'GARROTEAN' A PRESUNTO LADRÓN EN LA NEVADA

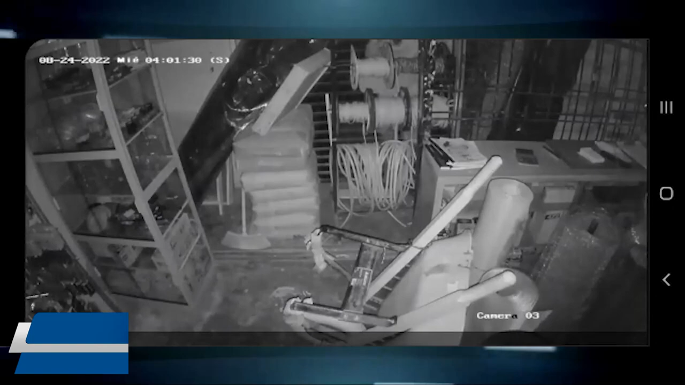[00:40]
Es así que uno de los más recientes hechos se registró en el barrio La Nevada, noroccidente de la capital del Cesar, en donde un presunto ladrón fue retenido por la comunidad al ser sorprendido presuntamente robando en una ferretería de dicha localidad.